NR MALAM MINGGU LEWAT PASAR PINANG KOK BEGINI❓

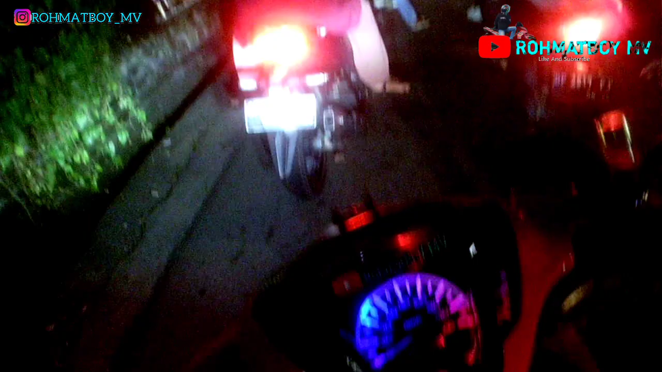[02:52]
Oke guys, kita udah di batu dua ya guys ya.
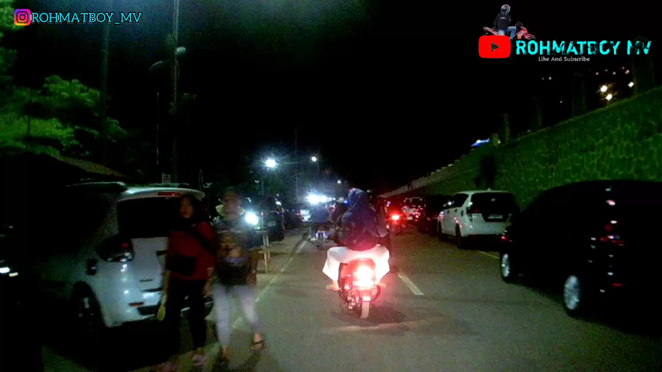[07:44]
Kayak malam minggu sini rame juga ya guys ya. Aduh rame guys, banyak ini parkiran mobilnya sembarangan gitu. Karena gimana guys ya, nggak dikasih ini dia apa parkiran khusus buat mobil gitu kan.
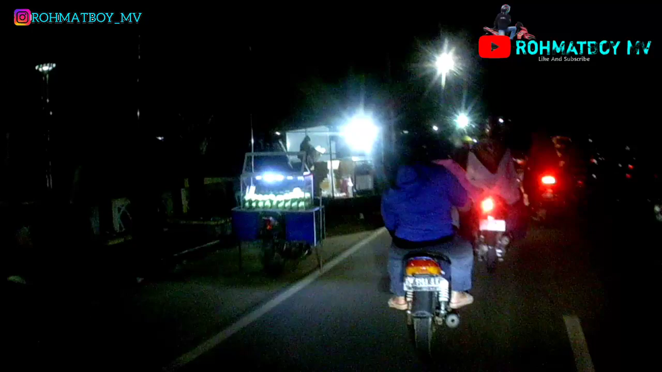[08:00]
Mana tahu ya kan pemerintah ya guys ya, pemerintah Tanjung Pinang nih, mana tahu dikasih parkiran mobil biar nggak serame ini guys. Karena ini buat macet ya.
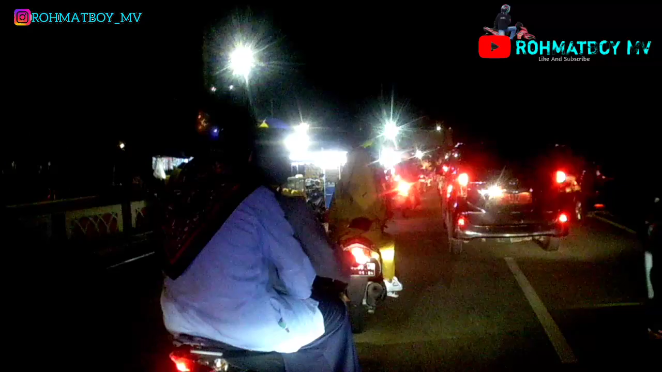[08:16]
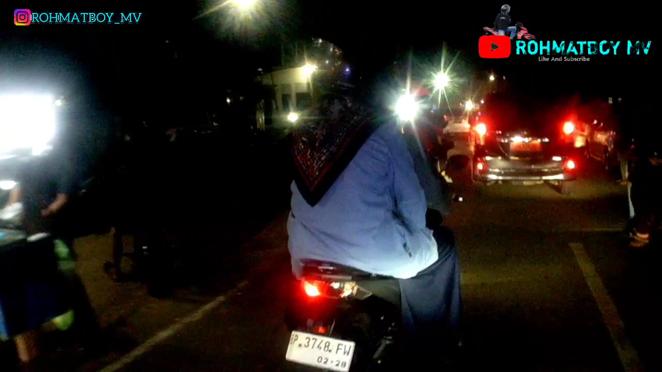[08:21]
Karena ini buat macet ya.
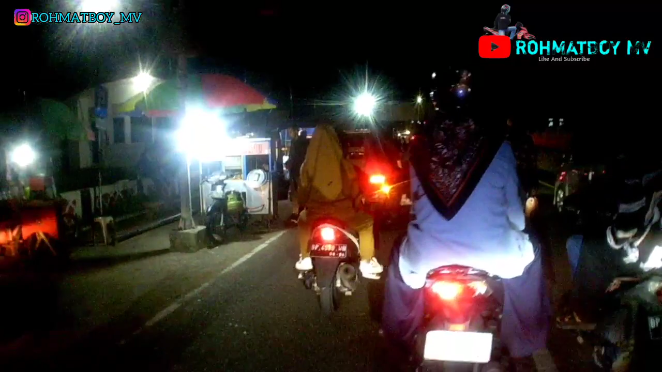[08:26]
Lewat mantul kita tetap lurus ya, karena kita cek konten ini rame juga anjay ini ya guys ya. Aduh mantul ya guys ya. Mantul sih,
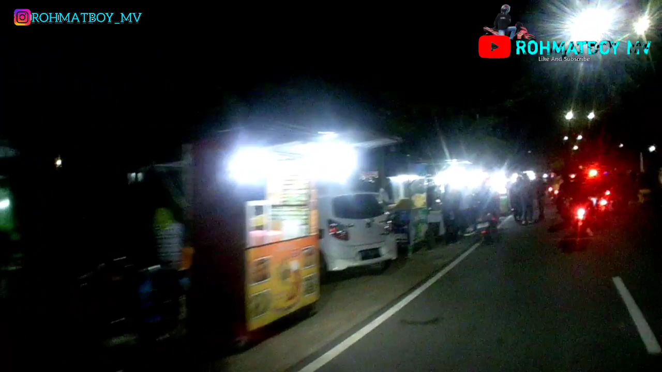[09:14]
banyak jualan guys, lo aja jadi kalian ya guys ya, rame.
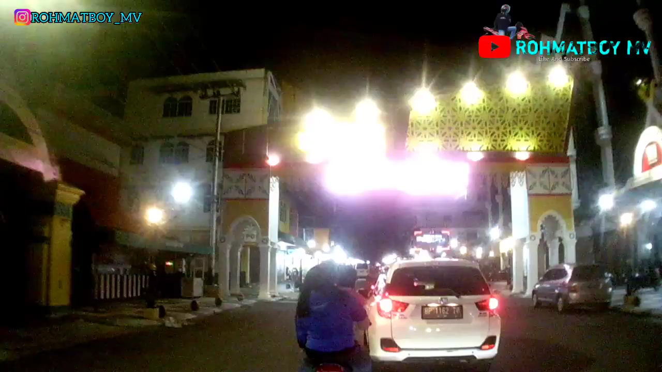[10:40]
Selamat datang di kota Tanjung Pinang. Gue coba pengen lewat kiri guys. Ada apa di kiri ya guys ya?
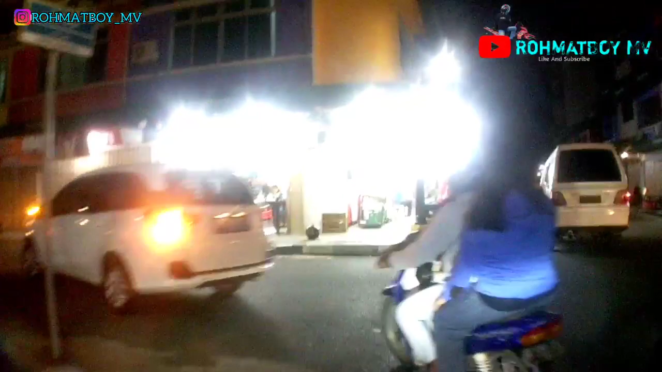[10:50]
Durian, mangga deng, mangga duriannya cok. Majestic Pass Ferry, anjay ada ini tiket Majestic untuk luar negeri, Singapura ya guys ya.